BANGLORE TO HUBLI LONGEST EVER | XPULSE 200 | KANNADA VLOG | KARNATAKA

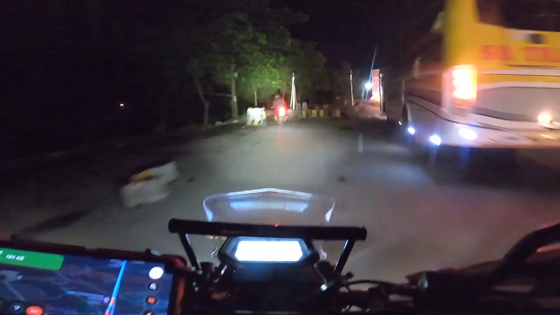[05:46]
ಹಾಂ ಗೈಸ್, ನಾವೀಗ ನೆಲವಂಗಲ ಟೋಲ್ ದಾಟಾತೇವಿ ಫೈನಲಿ.
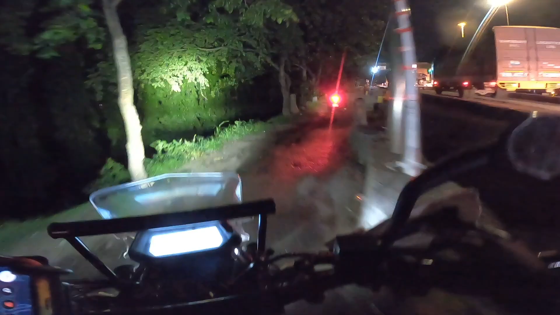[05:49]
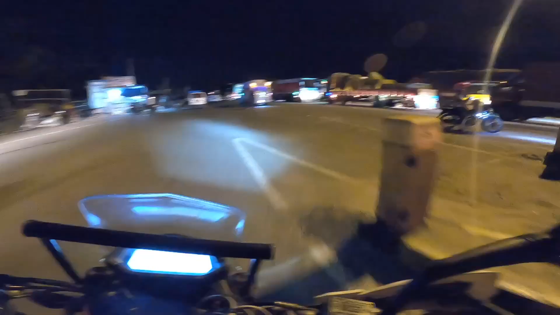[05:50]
ಇಷ್ಟು ಟ್ರಾಫಿಕ್ ಜಾಮ್ ಎದಕ್ಕಪ್ಪ, ಕೊಂಬು ಮಾಡ್ದಂಗೆ ಮಾಡತ್ತಾರಲ್ಪ ಇವರು.
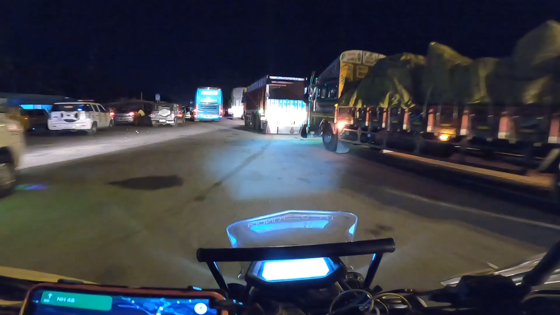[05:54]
ಅಯ್ಯೋ, ಕಿವಿ ಹರಿದಪ್ಪ ನಾನು.
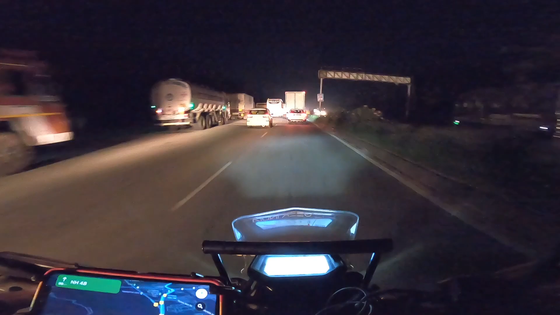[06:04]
6 lane ಬಂದ್ರೆ ಖುಷಿ ಬರ್ತೈತೆ ನನಗೆ, ಖುಷಿ ಆಕೈತಿ. ಆ್ಯಂಡ್ ಇದು ವಾರ್ಮ್ ಅಪ್ ರೈಡ್, ನಾ ಎಕ್ಸ್ಟ್ರೀಮ್ ಪುಷ್ ಮಾಡತ್ತೇನೆ ಅದಕ್ಕೆ, ಅದಕ್ಕೆ ನೈಟ್ ರೈಡ್ ಮಾಡತ್ತೇನೆ. ಸೊ ನನಗೂ ಗೊತ್ತಾಕೈತಿ, ತುಮಕೂರು 7 kilometers ತುಮಕೂರು.
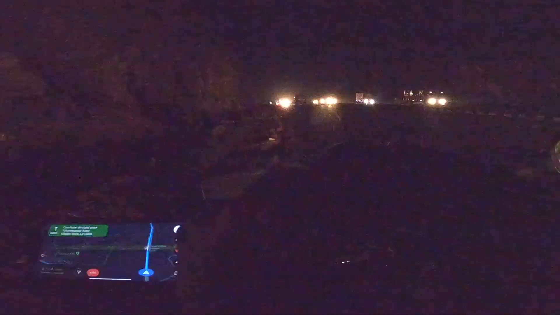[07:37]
ಇಲ್ಲೇ ನಾವು ಚಿತ್ರದುರ್ಗ ಕಡೆ ಇದ್ವಿ, ಅಂದರೆ ಚಿತ್ರದುರ್ಗ ಕ್ರಾಸ್ ಮಾಡತ್ತೇವಿ.
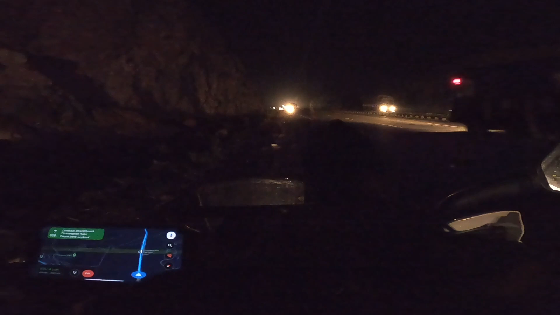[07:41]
ಎಕ್ಸ್ಟ್ರೀಮ್ ವಿಂಡ್ ಬ್ಲಾಸ್ಟ್ ಐತಿ, ಎಕ್ಸ್ಟ್ರೀಮ್ ಅಂದರೆ ಎಕ್ಸ್ಟ್ರೀಮ್.
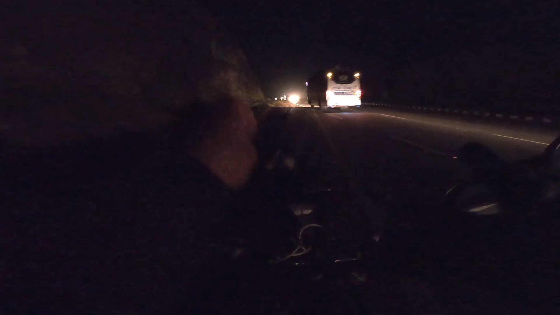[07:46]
ಸೊ ಗೊಬ್ಬರ ಆಫ್ ಆಗಿಬಿಟ್ಟಿತ್ತು, ಅಂದರೆ ಬ್ಯಾಟ್ರಿ ಚೇಂಜ್ ಮಾಡಿದೆ ನನಗೆ ಜಸ್ಟ್. ಆ್ಯಂಡ್ ಎಕ್ಸ್ಟ್ರೀಮ್ ವಿಂಡ್ ಬ್ಲಾಸ್ಟ್ ನಿಮ್ಗೆ ಗೊತ್ತಾಕೈತಿ ಅಂದರೆ ನಂದು ಫುಲ್ ವೆಹಿಕಲ್ ಗಾಡಿನ ಅಲ್ಲಾಡತೈತಿ,
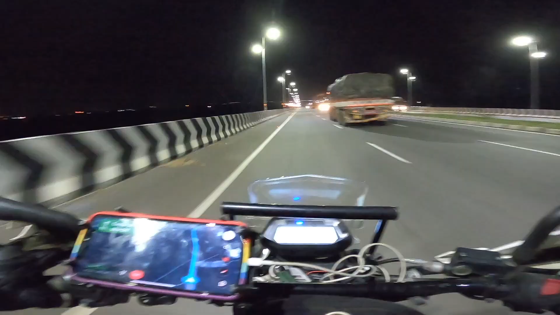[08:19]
ಫುಲ್ ಎಕ್ಸ್ಟ್ರೀಮ್ ವಿಂಡ್,
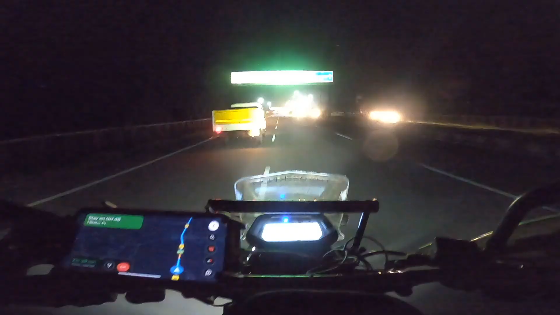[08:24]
ವಿಂಡ್ ಬ್ಲಾಸ್ಟ್ ಅಂತೂ ಏನು ಕಡಿಮೆ ಆಗಿಲ್ಲ. ಹಾಂ, ಬರೀ 1 kilometers ಕಡಿಮೆ ಆಗ್ಯಾವೆ ಈಗ.
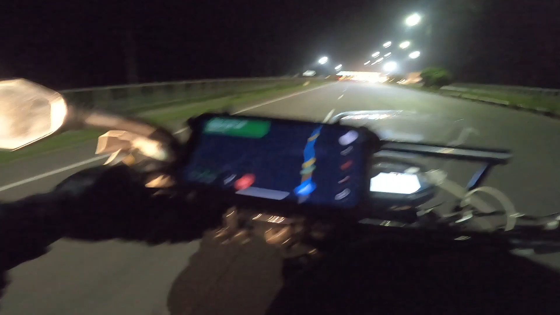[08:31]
171 kilometers ಟು ಗೋ, ಸೋ ಫಾರ್ 247 kilometers ಡನ್ ಆಗೈತಿ. ಐ ಥಿಂಕ್ ಚಲ್ಲಗಿರಿ ಟೋಲ್ ಪ್ಲಾಜಾದಾಗ ಅದೇವಿ ನಾವು.
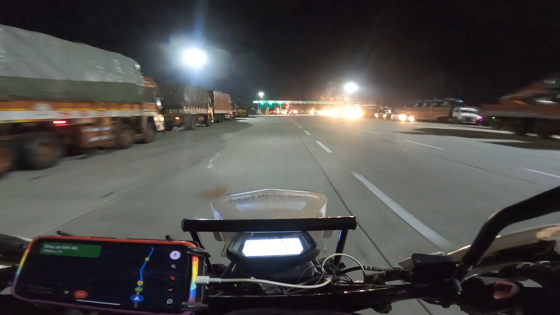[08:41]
ಐ ಫೀಲ್ ಚಲ್ಲಗಿರಿ ಟೋಲ್ ಪ್ಲಾಜಾ, ಹೆಬ್ಬಾಳ ಹೆಬ್ಬಾಳ ಟೋಲ್ ಪ್ಲಾಜಾ.